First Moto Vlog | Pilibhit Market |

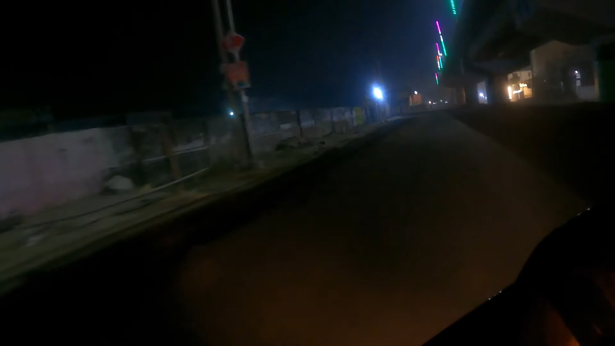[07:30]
तो यह फ्लाइवर मना के बहुत बढ़ी है कि I don't know किस गोर्बन ने मनाया है किस ते ने मनाया बट इस इस गुड तिंग और मैं देख रहा हूं इ अइंडिया में किसी भी शेहर में जाओंगे कहीं भी फ्लाइवर होगा तो यह जो